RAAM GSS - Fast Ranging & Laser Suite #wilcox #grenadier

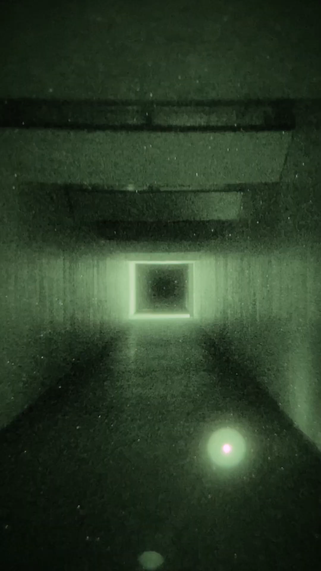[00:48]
IR pointer and an IR illuminator both
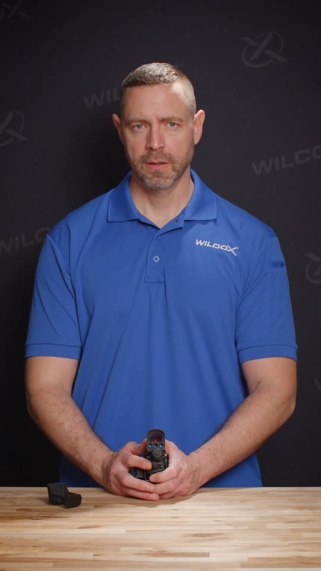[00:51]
the IR pointer and illuminator are capable of
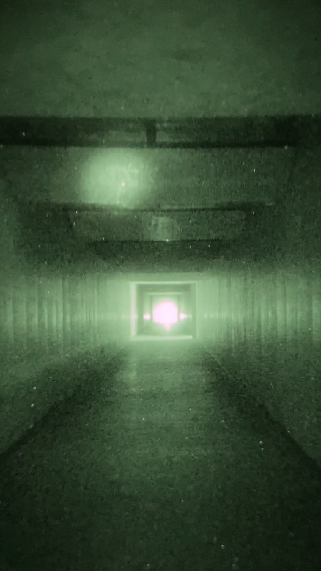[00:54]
high and
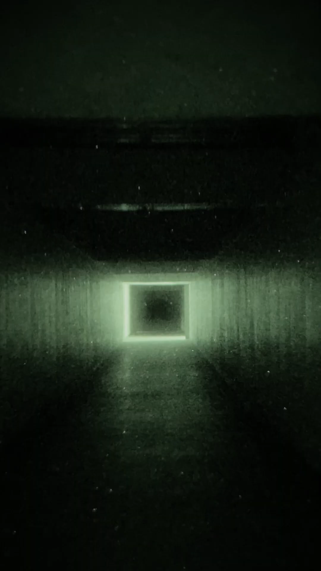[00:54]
low power settings within the housing of the site itself it contains a backup iron sight and a parallax mitigating red dot reflex sight allowing for positive identification and immediate engagement